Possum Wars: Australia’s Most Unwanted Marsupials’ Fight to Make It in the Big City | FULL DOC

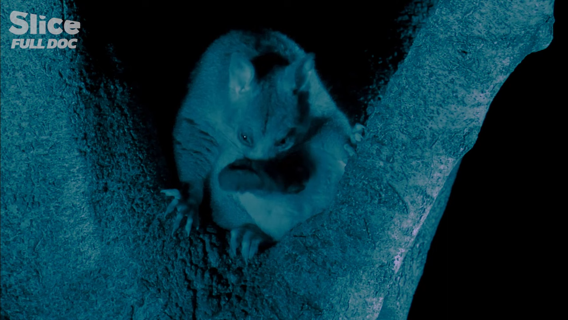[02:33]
In a nearby elm is last year's daughter.
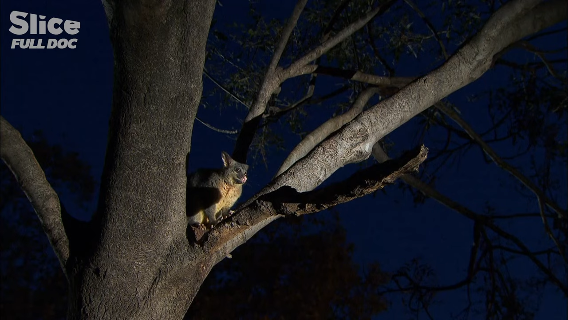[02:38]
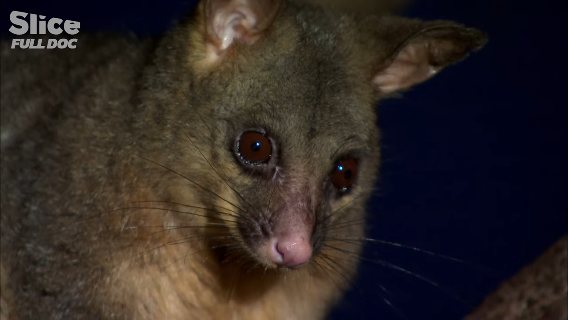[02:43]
She's been on her own for the last two months, kicked out to make way for mum's new baby. Most possums die at this age, evicted and homeless.
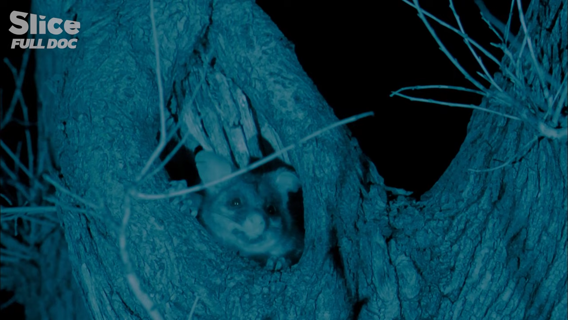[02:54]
Every tree hole is already occupied. There are a lot of possums here, and they're very territorial. A possum will make clear the ownership of trees and branches with smelly markers.
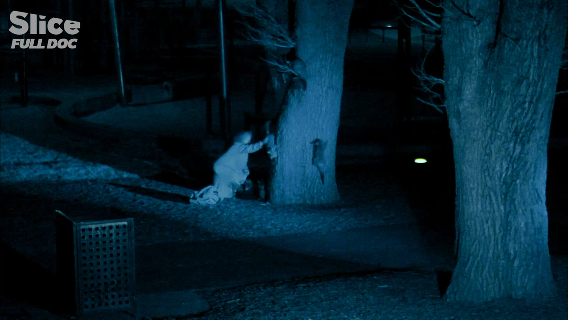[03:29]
The possums are followed by scientists and local residents.
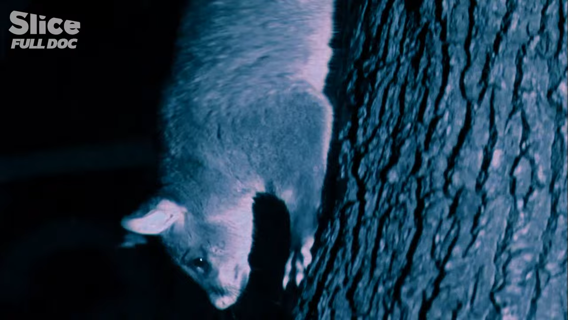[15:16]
Even getting out means crossing another possum's territory.
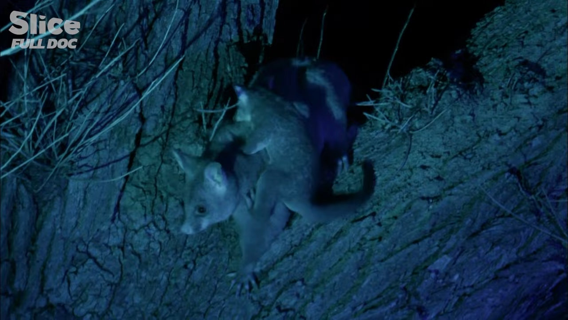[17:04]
Possums have human-like hands with an opposable thumb for holding onto branches and to mum's fur.
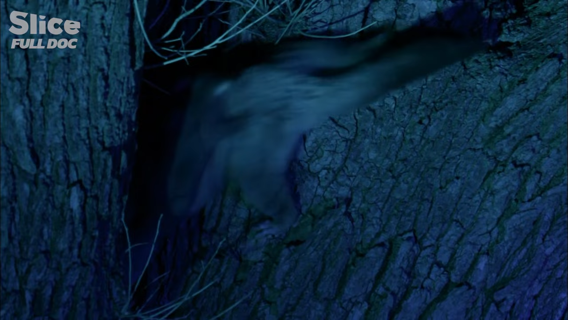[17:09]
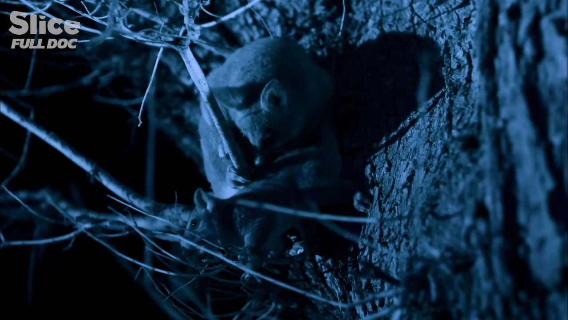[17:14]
If the council's radical plan goes fully ahead, these babies will be the last for the mothers in the park. Over the next month,
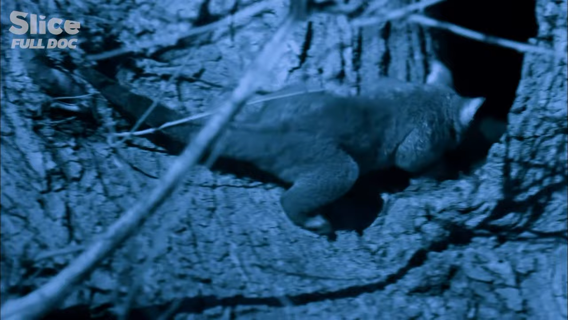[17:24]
Buster will alternate between the security of Mumsy's pouch and learning the skills needed to survive in the city. Buster is becoming independent, trying everything, learning.
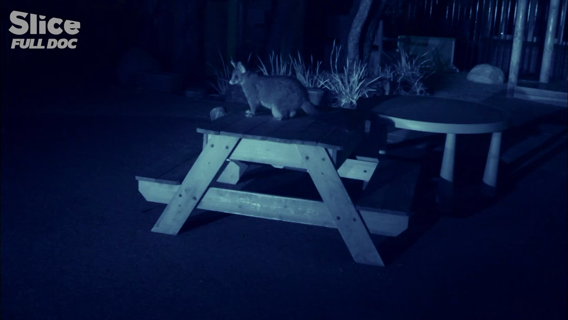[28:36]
But the one-way escape chute now blocks the way back into the childcare centre's roof. With no nest box to move into, Scamp is once again homeless.
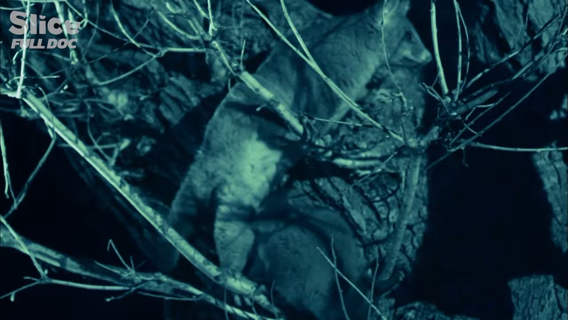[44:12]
and Buster just managed to scramble to safety that monkey like group of Buster is the only thing keeping him from certain death
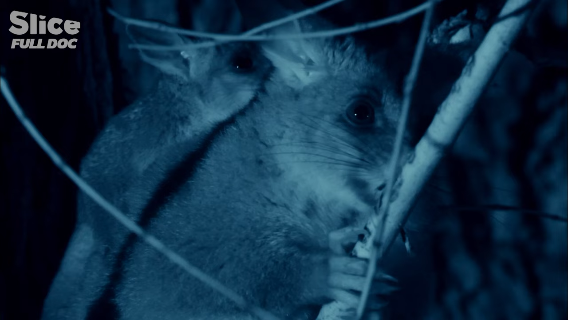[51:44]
for mumsy who's seen so many changes the story isn't yet over buster mumsy's 12th baby will be leaving home soon maybe 12 is enough if the possums get contraceptive implants he'll be her last